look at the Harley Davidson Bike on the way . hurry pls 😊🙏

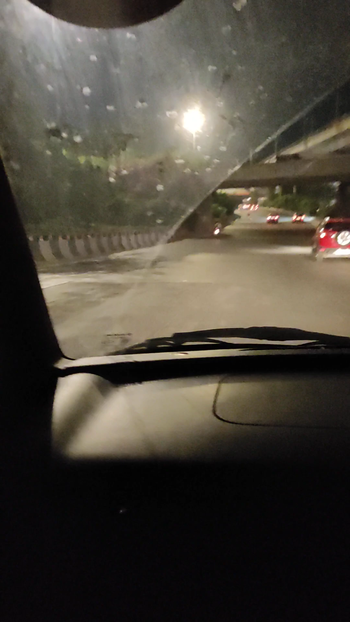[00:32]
ये देखो जी, 16 लाख की बाइक लेके गया बंदा। किने मंगवाई है? हमारी कब आएगी भाई ये? अब थोड़ा रोड को थोड़ा सांस मिला है सुबह से। हसल बसल। ये देखो जी, ऊपर से मेट्रो जाती हुई, नीचे से गड्डियां जाती हुई।
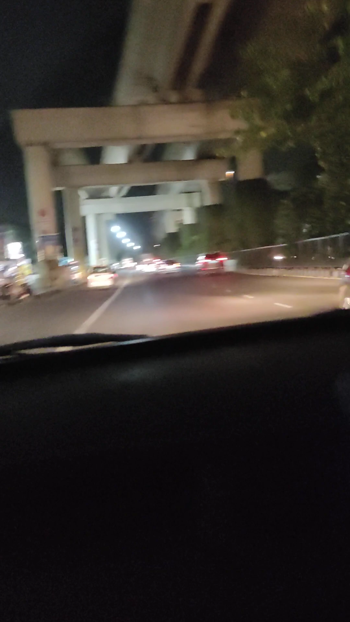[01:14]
बहुत बिजी रोड है ये पेट्रोल पंप।
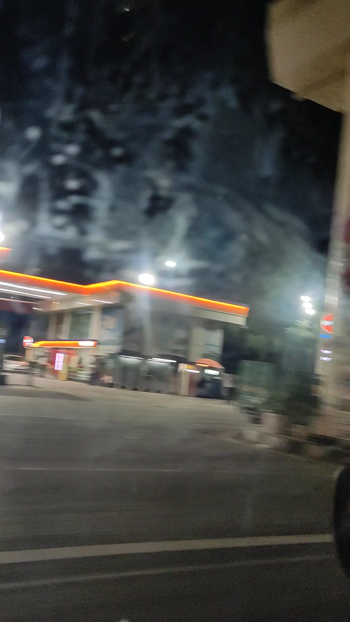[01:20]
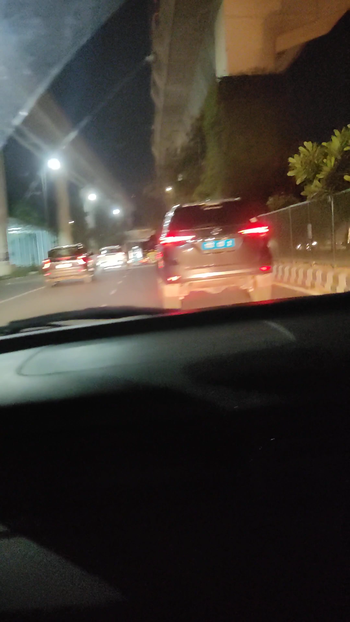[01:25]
एक गुरुद्वारा, एक बंदी को गुरुद्वारा भी नहीं कहना आ रहा, गुरुद्वारा।
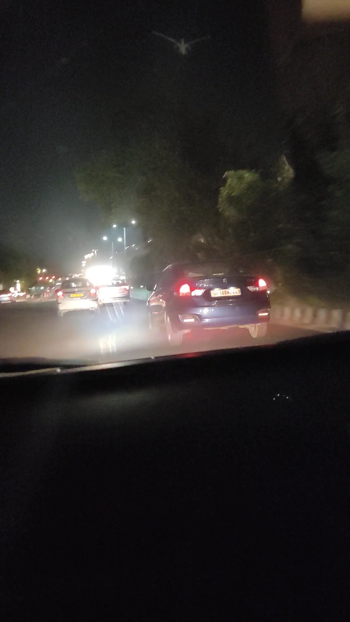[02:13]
रास्ता, सो गया आसमान। जगमग जगमग लाइटें, भागती हुई गाड़ियां, i10, i20, मैं 10 नंबरी, मैं 20 नंबरी, मैं डिजायर, इच्छाधारी, मैं डस्टर, मैं करेटा, मैं ब्रेजा।
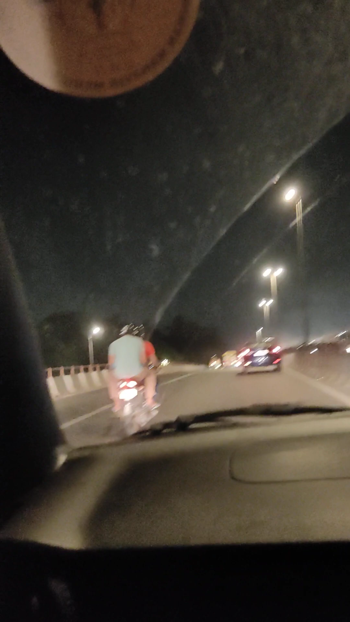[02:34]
गाड़ियों की अपनी टोर है, मेट्रो की अपनी टोर है, और बीच बीच में एम्बुलेंस आती है, साई साई साई साई करती। तो लगता है यार क्या जिंदगी है।